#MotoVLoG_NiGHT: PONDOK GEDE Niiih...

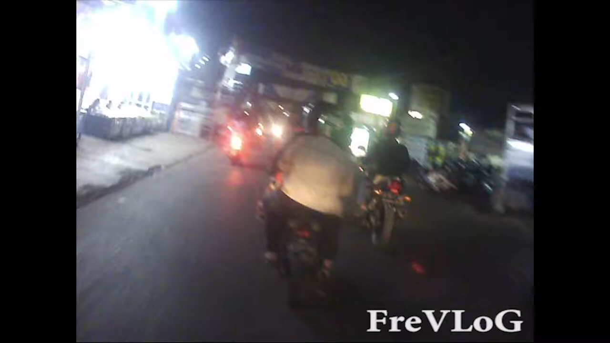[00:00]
Aduh, ini orang lagi-lagi pasangan gak pake helm lagi naik motor Aduh, Allah Gak takut apa, celaka Gak pake helm
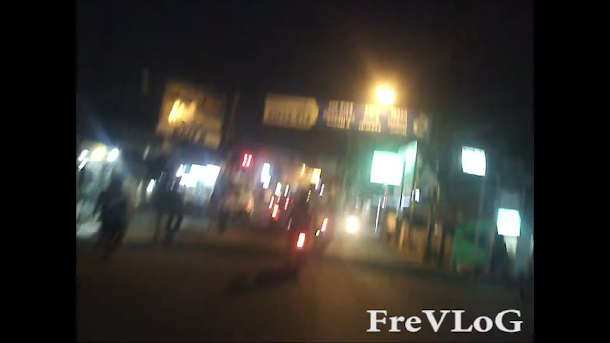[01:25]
Kira-kira ini vlog gue yang kedua deh Gue ngevlognya di malam hari Mudah-mudahan lo pada bisa ngeliat gitu kan Mandu jalannya
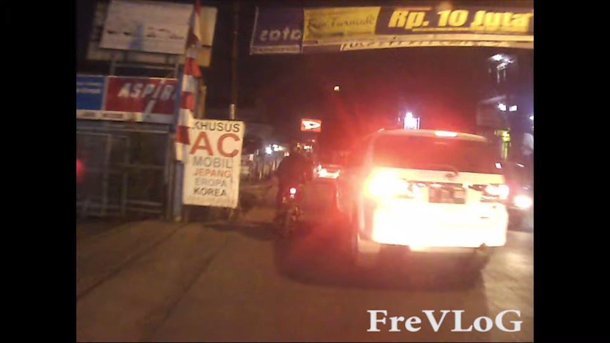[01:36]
Gue sekarang lagi di jalan Jalan Raya Jati Makmur Oke Siap Oke Kalem Disini ada Gang Sering banyak luar motor atau mobil Dan mobil mau masuk ke Area
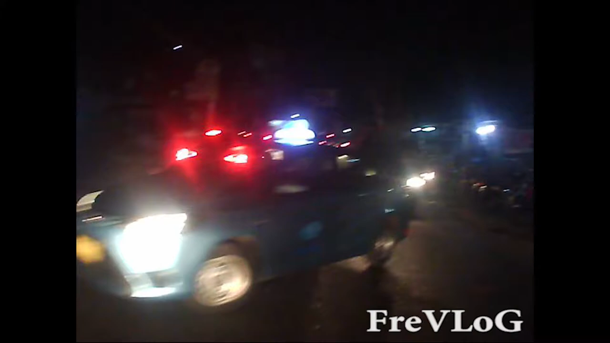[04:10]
itu bisa bikin Mengakibatkan Tabrakan Crash Gitu kan Kita asik-asik Ngebut Gitu kan Karena jalur kita kosong Gitu kan Toto-nya di Balik-balik mobil Macet ini Keluar motor Gitu kan Dengan keluar baru Kepalanya doang Tapi kita ngebut Kita nabrak Buatnya Kita bisa terguling Bisa jatuh Gitu kan Bisa mengakibatkan Kepala bocek juga Bro Jadi
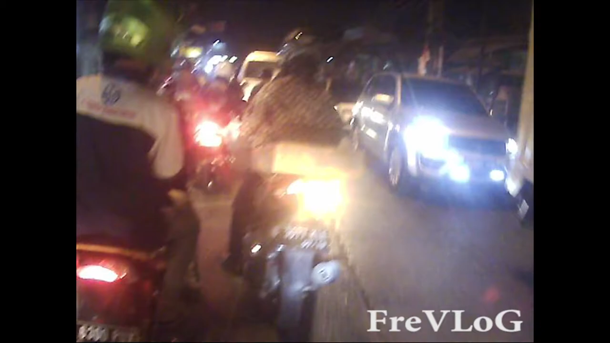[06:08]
Oke bro Lo bisa Lihat Itu ada Bulan Sempurna banget Kayaknya Belum Pernama deh Oke Kalem Oke Kalem Siap
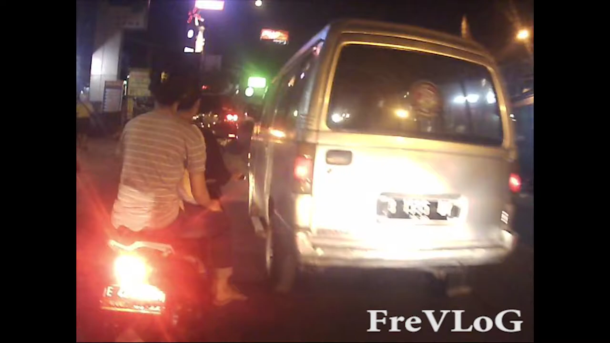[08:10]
Oke Kalem Ingat Itu ada PHD juga Ada PHD Oke Kalem Siap Oke Kita mau Mendalui mobil Depan kita ini Tetap pasangan Pusat kanan Oke Ops Ada mobil Yang gak bisa Kita lewatiin Oke Bro Lo bisa lihat Itu di atas Ada Giant Giant Supermarket Supermarket Oke Itu patokannya Berikutnya Giant Oke
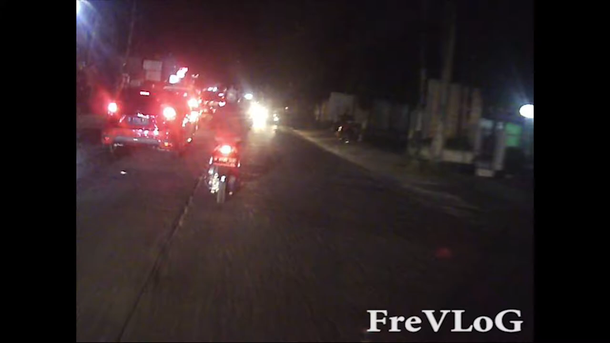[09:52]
Jati Keramat Kalau gak Salah Denama Tollnya Kita lewatin Oke Siap Kalem Nah Untuk jalan ini Track ini Biar kemacetannya ini Itu di depan Keluar masuknya mobil Dari gang sebelah kanan ini Nah Nah lo bisa liat tuh Gang
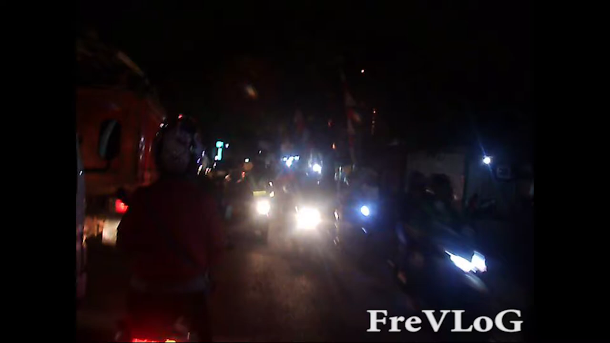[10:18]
yang keluar mobil itu Itulah titik yang bikin kemacetan di jalur ini Nah Gue ngambil kiri aja Karena kalau ngambil kanan Gue sama aja Gue ditutup jalannya Sama mobil yang lewat Nah
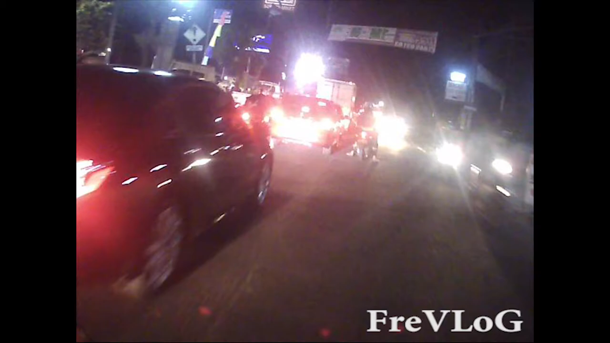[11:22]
Oke Nah itu Motor Keluar dari Antara macet-macetan Mobil Nah Kemocetan yang kita jalanin Depan ini Oke nanti gue Berserah kasih unjuk Pusat titik Mocetnya itu Ada pada Gang Gang keluar Masuknya mobil Atau motor Tidak depan Nanti gue kasih unjuk Jadi Ada beberapa Titik kemacetan Di Pondok Gede itu Disebabkan oleh
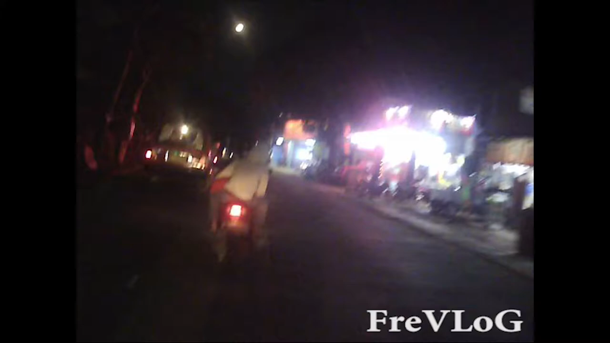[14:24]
Very very cool Tadinya lo gerah-gerahan Macet Keringetan Panas Sekarang Udah Plong Oke Kalaupun masih macet Itu ada angkot Yang berhenti Menurunkan penumpangnya Gak mepet ke jalan Malah ke tengah-tengah Jalan dia Menurunkan penumpangnya Sering boh Sering banget ke kita angkot Boah ya Dipinggirin dulu Kayak Gitu kan Mepet Keterotoar Baru turun Kayak kan Penumpangnya
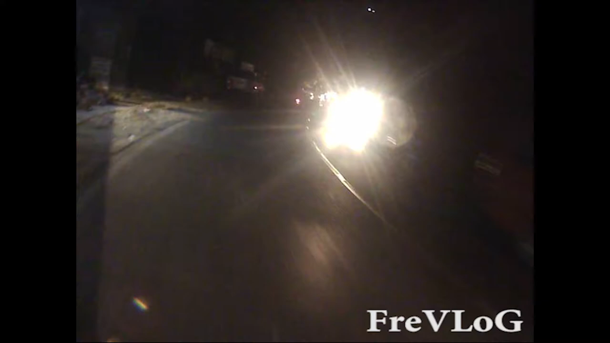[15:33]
Siap Tanjakan All right Siap Oke Kalem Sip Nah Di depan Gue itu ada angkot Bro 02 Bekasi Pondokede Nah
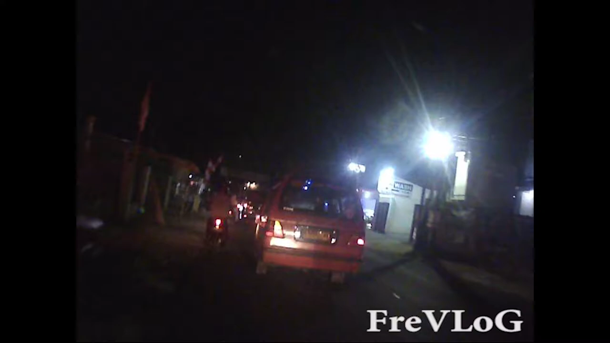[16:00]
lo juga bisa Ngikutin Ini angkot Karena Yangkot Ini mau ke Bekasi Dia ngelewatin Kemampur Taman Bekasi Gitu kan Terus dia ngelewatin
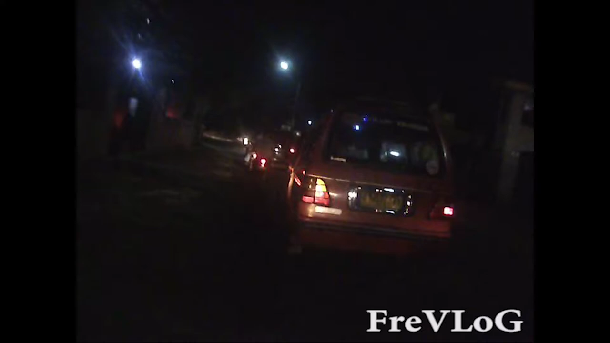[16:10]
Kalau gak salah Rawah Panjang Dia Rawah Panjang Dilewatin sama dia Gitu Terus Kalau gak salah juga Dia lewatin MM Metro Petan Mall
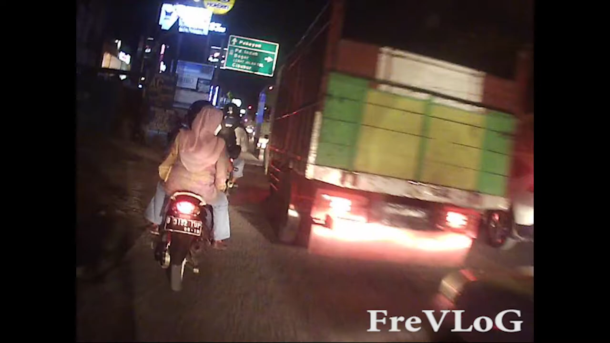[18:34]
Kerangan Raja Jalan Jati Asih Mana yang benar ya Oke Siap Sebelah kiri ada Hawkband Ada banguan